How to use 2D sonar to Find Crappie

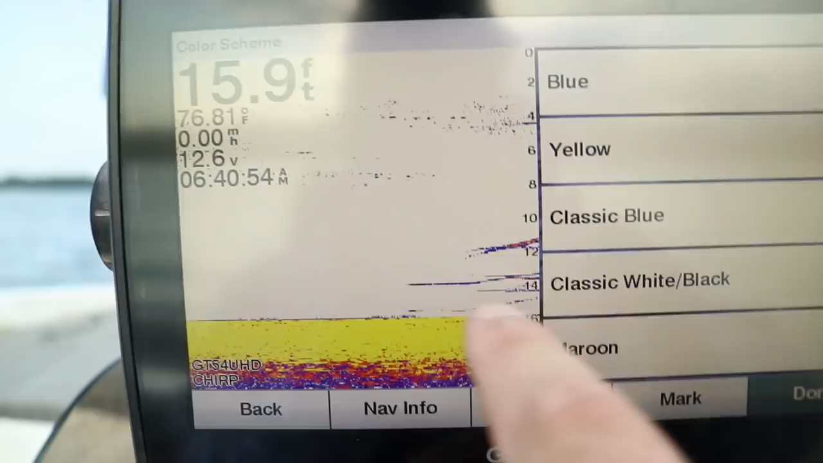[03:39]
On screen: depth 15.9 ft, water 76.81°F
Yeah, there's fish cruising around, but I like going with the maroon.
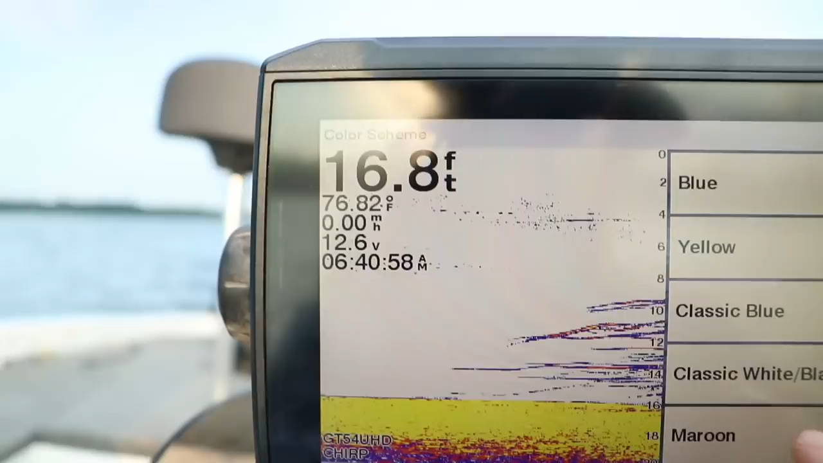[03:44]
On screen: depth 16.8 ft, water 76.82°F, speed 0.00 mph
The other thing you have to understand is your frequency.
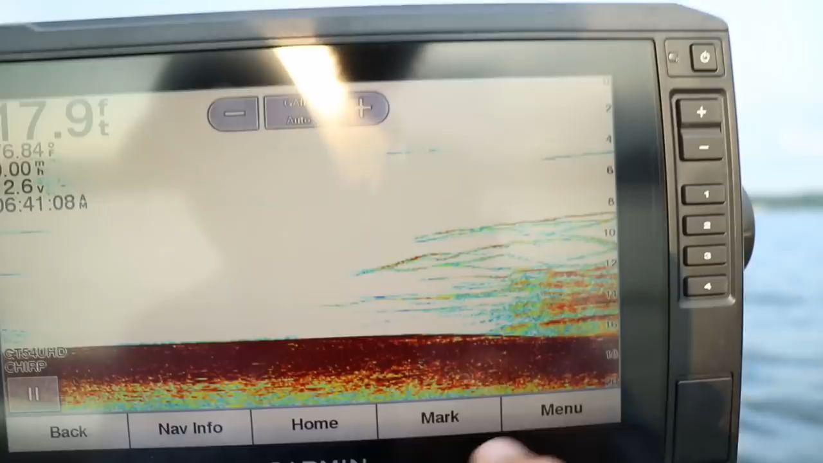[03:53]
So typically, on most older sonar units, like this Humminbird, this is a first generation Humminbird from 2016.
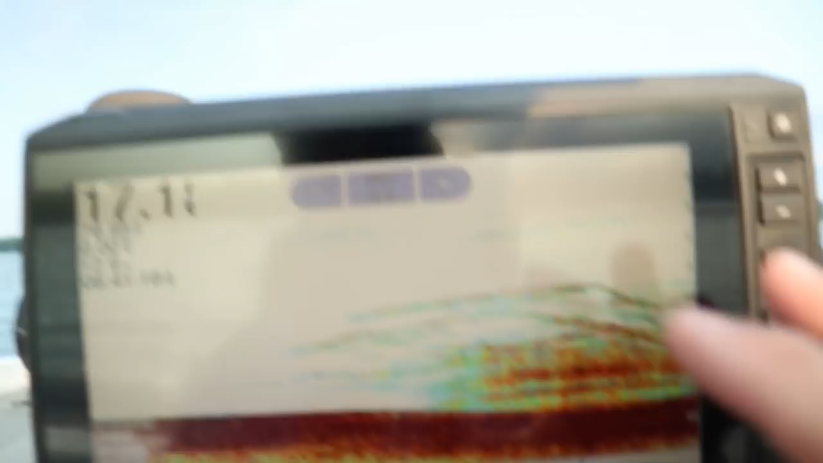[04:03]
The 2D sonar is a dual sonar, so it uses 83 kilohertz or 200 kilohertz.
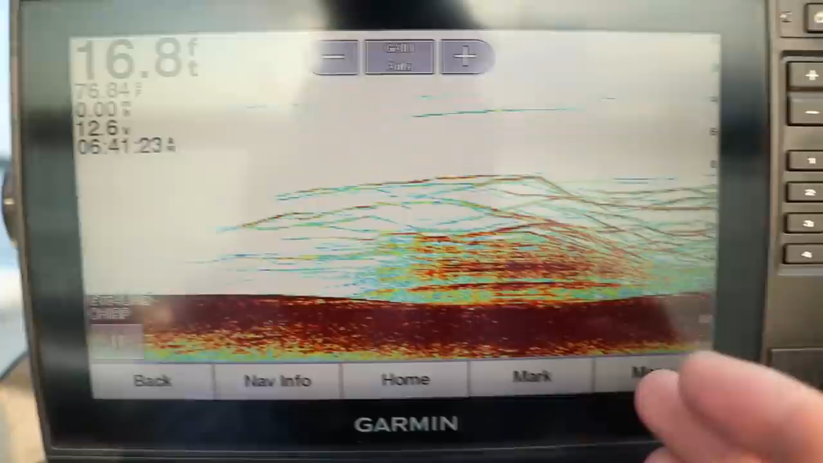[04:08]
On screen: depth 16.8 ft
The 83 kilohertz is a wider cone.
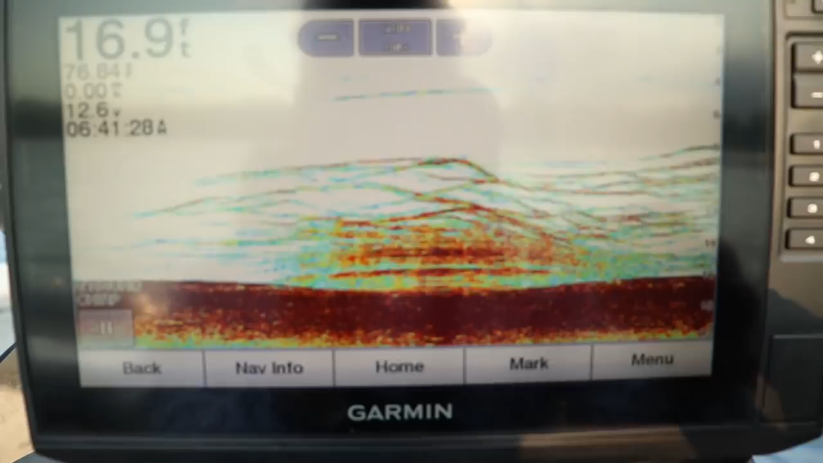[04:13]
On screen: depth 16.9 ft
It covers a 1-to-1 ratio. So if you're using an 83 kilohertz cone, if you have it set at 83 on this uses chirp, and I'll get into that in a second.
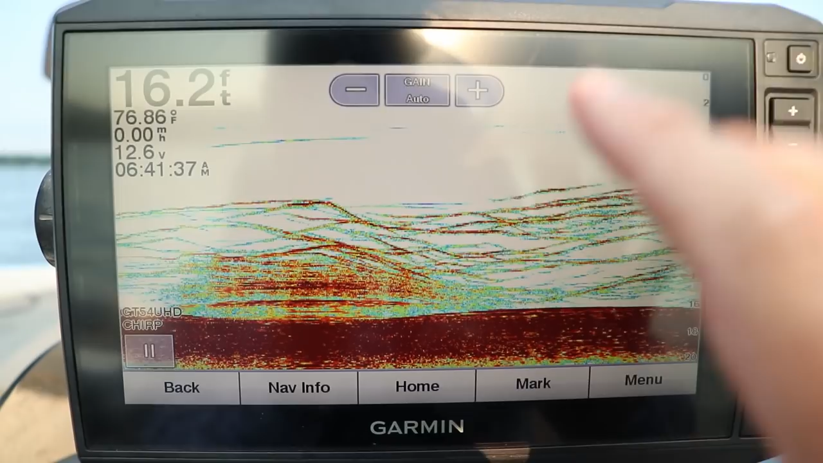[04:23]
On screen: depth 16.2 ft, water 76.86°F
But if you have it at 83, I'm in 16, 17 feet of water, that cone diameter as I'm trolling over these fish is 17 feet across. If you're using 200 kilohertz, it's 1/3 of that.
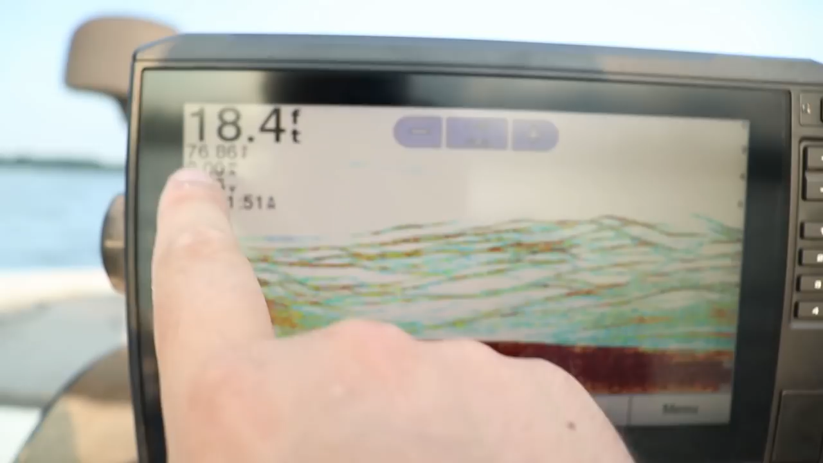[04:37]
On screen: depth 18.4 ft
So 18 feet, it is 6 feet across. Okay, 1/3 of eight, basically 18 divided by 3.
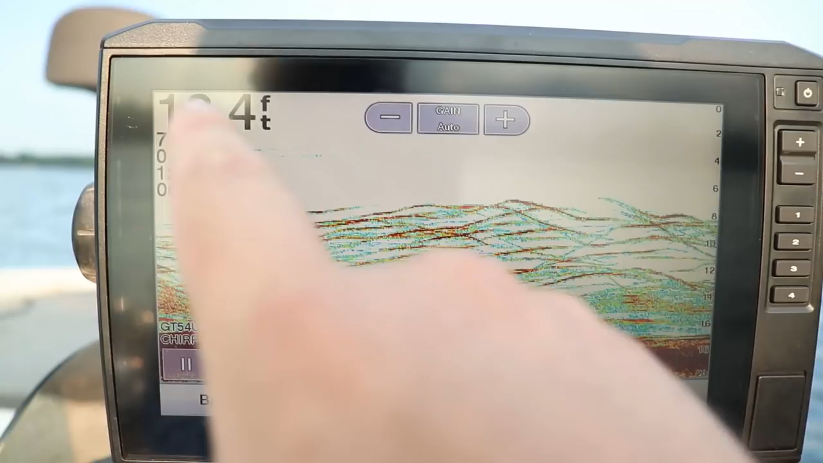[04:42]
That's about 6 foot diameter of a cone. So understand, when you're using the lower frequencies, you're covering a larger swath of the lake bottom. The higher frequencies is a narrow cone, you're not seeing as much of the lake bottom. Now, I wanted to talk about One of the cool things about Garmin
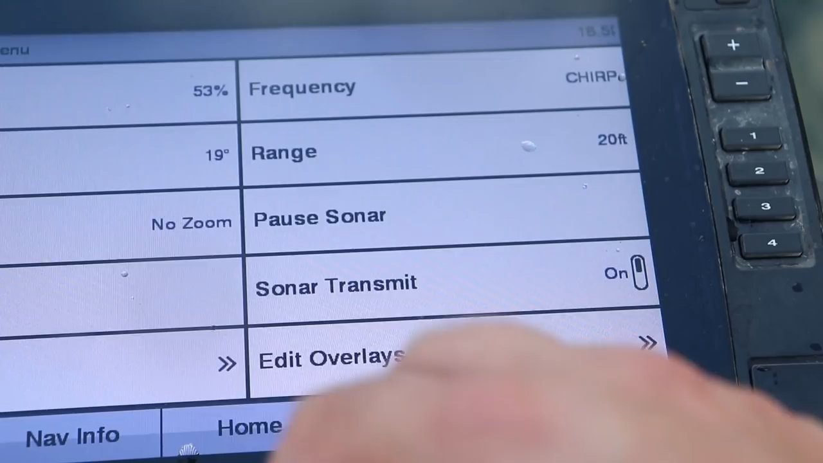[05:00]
is this beam adjustment. So typically, like I said, most units had a dual beam, so it was 83 kilohertz or 200 kilohertz.
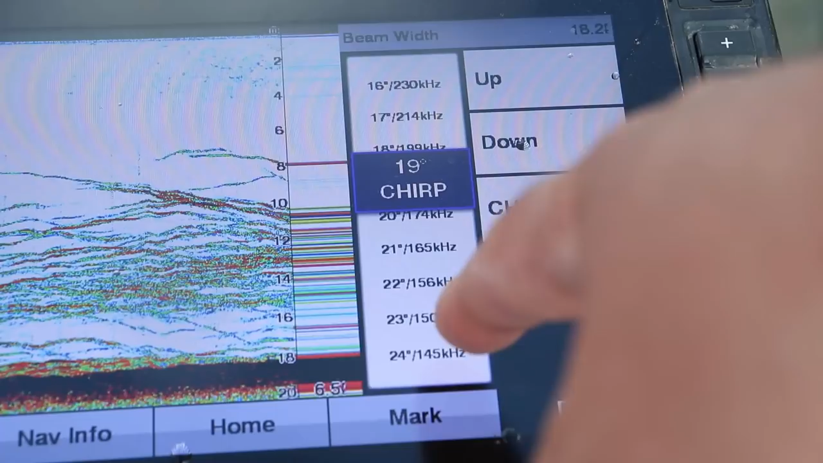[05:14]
Garmin's unit shows you the actual degree of angle and the kilohertz unit. And most modern units, Humminbirds, Lowrance, anything basically after I think 2019, 2018, should have this chirp function. And chirp, instead of using a single frequency, uses a multiple frequencies, which is supposed to give you a much clearer and crisper picture. So you normally you just turn the chirp on. Right now it's a 19 degree cone.
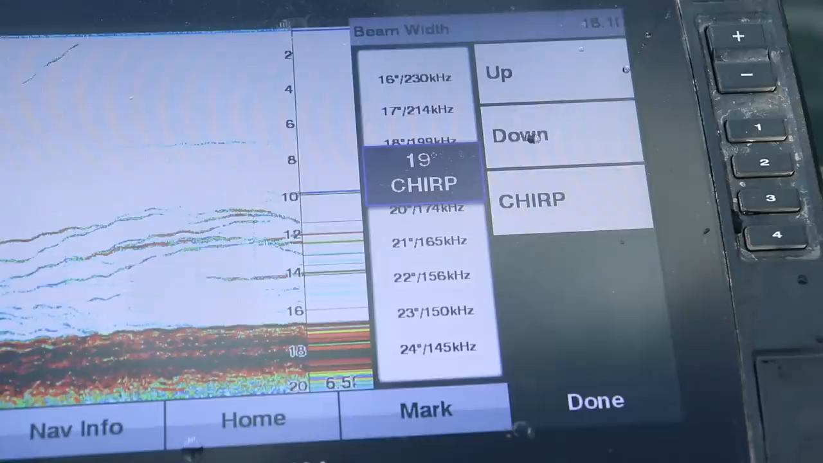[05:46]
Should give you about a little over a third of the width. So right now we're at 18 feet. This cone in diameter, left and right,
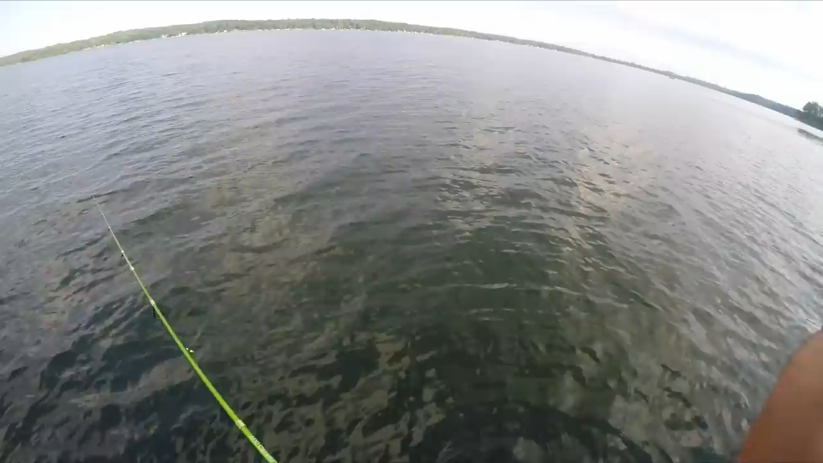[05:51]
and this way, is about 6 feet wide. So keep that in mind when you're dropping your jig down. And that 6 feet is at the lake bottom.
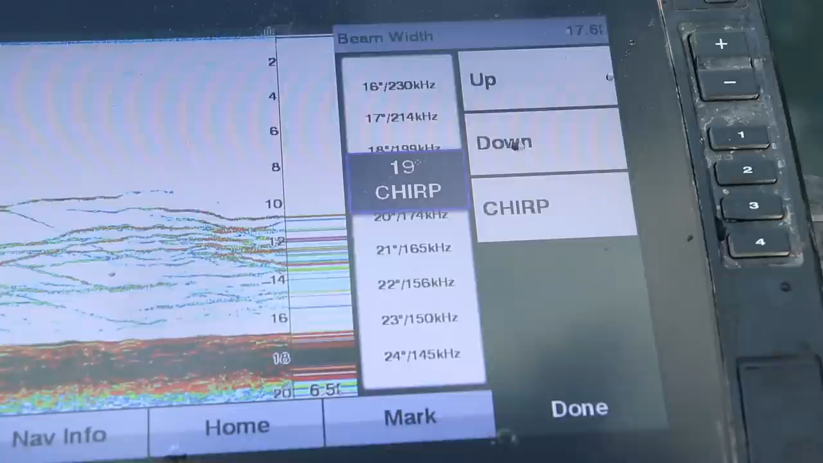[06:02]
As you go up the water column, let's say I was only 9 feet down. If I drop my jig 9 feet down, that cone is only 3 feet wide in diameter. So be aware of that.
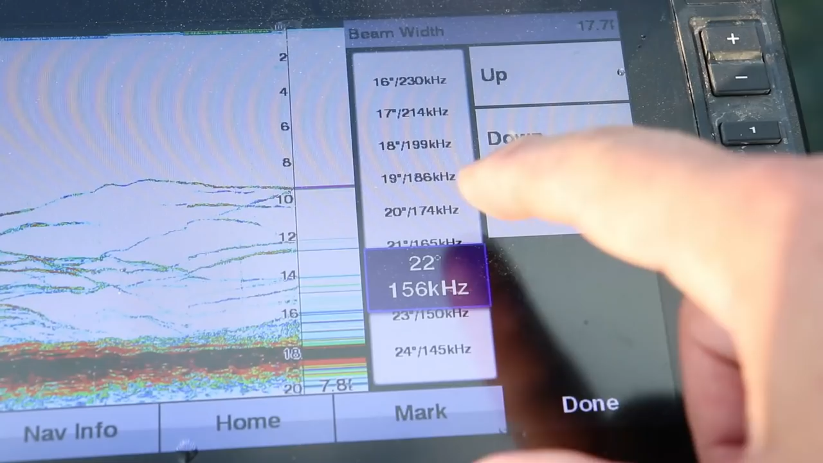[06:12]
It tells you right here on your garments. I didn't even see that. So I was right, about 6 feet. So if I turn my chirp on, 6.5 feet, there's your cone diameter.
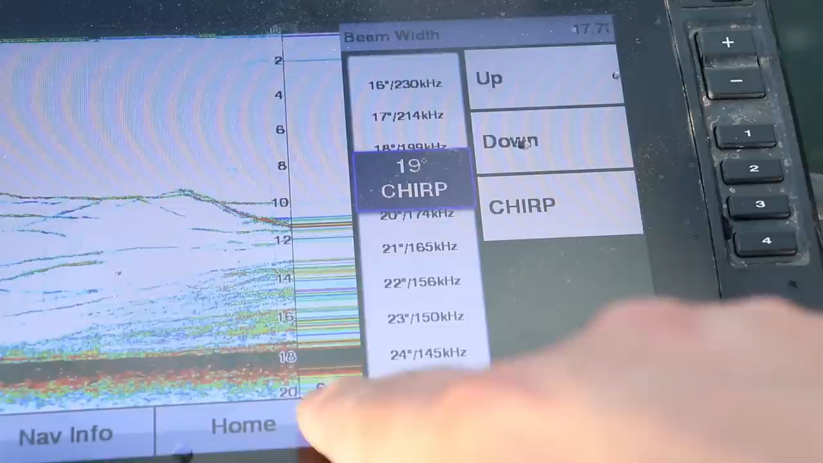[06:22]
It tells you right there on the bottom of your A-scope, 6.5 feet wide. So that's right, it's a little more than 6 feet. And as you go up your lower frequencies,
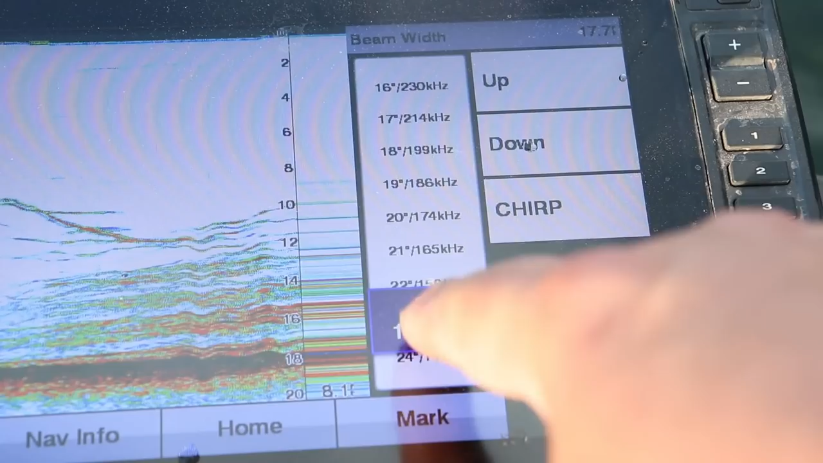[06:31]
which means you're wider the cone angle, this one can go to 24 degrees or 145 kilohertz.
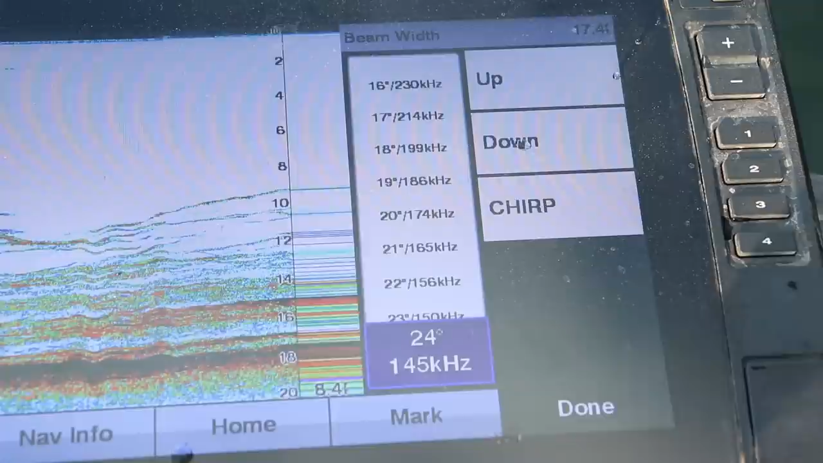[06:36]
And that's a little over 8 feet wide. Now understand something, as you widen out the cone, you're telling the unit to take in more data. So as you saw, all these fish just got really, really small or really thin.